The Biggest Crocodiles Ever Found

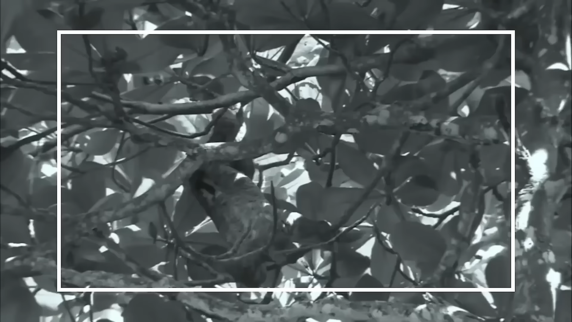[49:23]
Then head back up into the trees. This is extremely weird because most tree-dwelling animals simply let their poop fall wherever they happen to be at the time of necessity.